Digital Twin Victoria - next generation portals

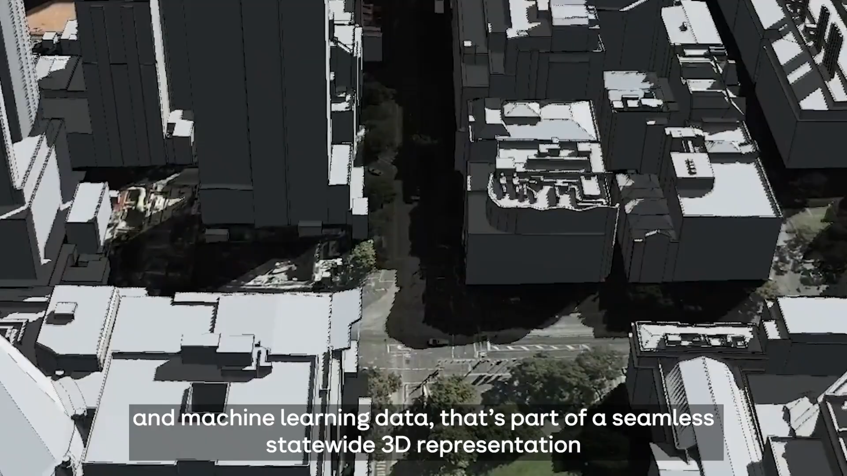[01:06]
And machine learning data that's part of a seamless statewide 3D representation,
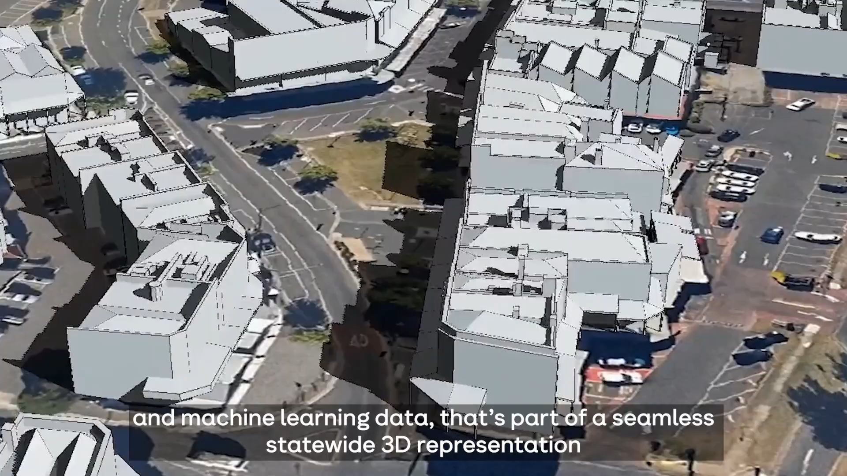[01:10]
covering all of Victoria's 4 million built structures.